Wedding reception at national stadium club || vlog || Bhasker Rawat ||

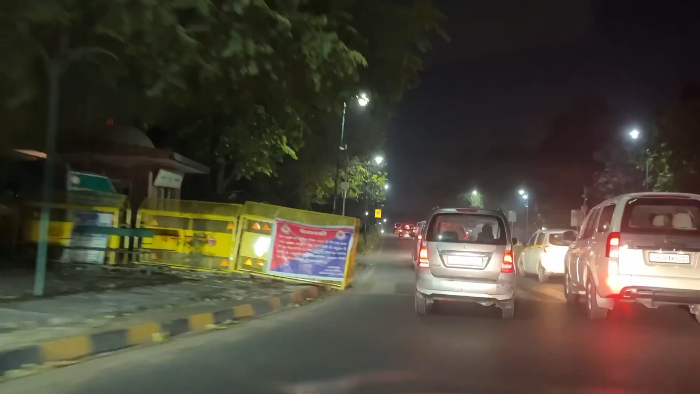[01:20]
तो गाड़ी हमारे लेफ्ट साइड में प्राइम मिनिस्टर हाउस है नरेंडर मोडी हुसा यहां है रहा है यह प्राम मिनिस्टर है मोल जी है ***
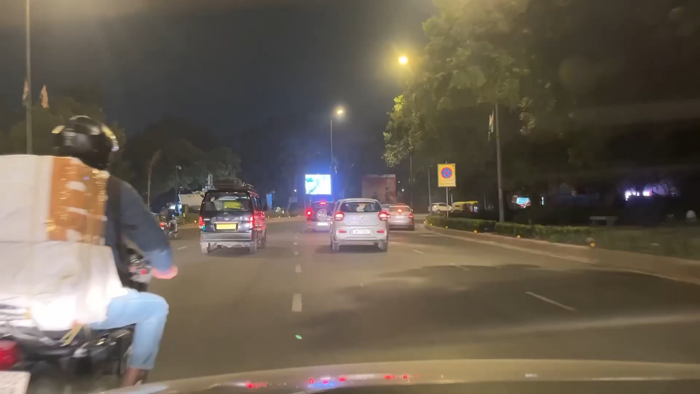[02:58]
छुटा सा मॉडल है देखो जहां चुक्ता इंडियन कोस्ट का